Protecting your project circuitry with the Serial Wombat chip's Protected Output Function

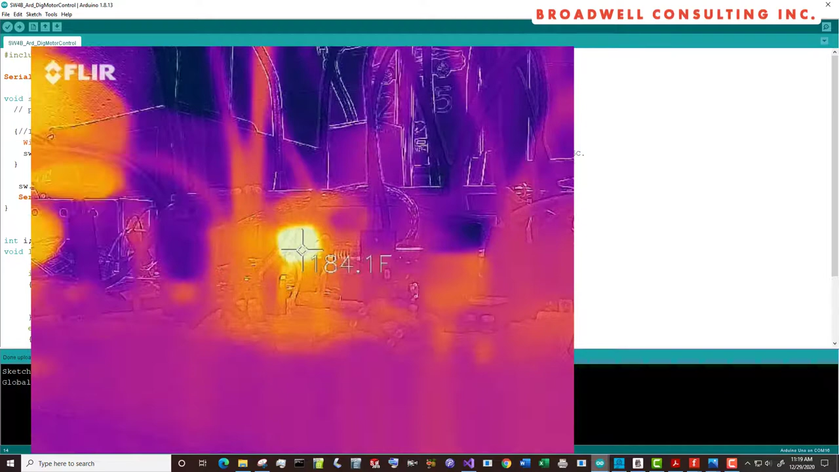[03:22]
This is because there's massive current going through the end channel FET.
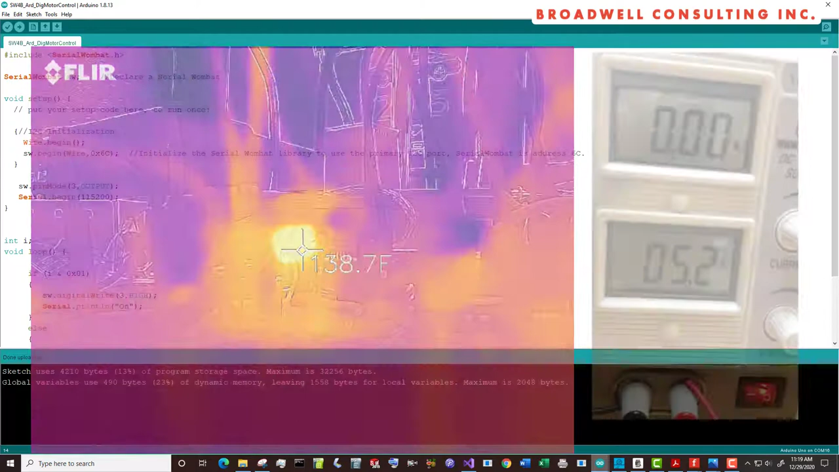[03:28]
If we take a look, this is a picture of our current controlled power supply.